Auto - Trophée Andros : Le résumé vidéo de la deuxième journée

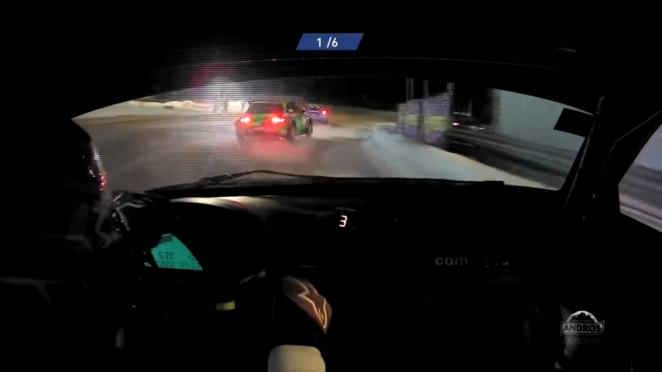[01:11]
Allez, hors de la voiture de Bertrand Balas. Voilà, comme si vous y étiez, vous voyez Dubourg, et Berton qui s'écarte un petit peu, est-ce qu'il va pouvoir passer Balas ?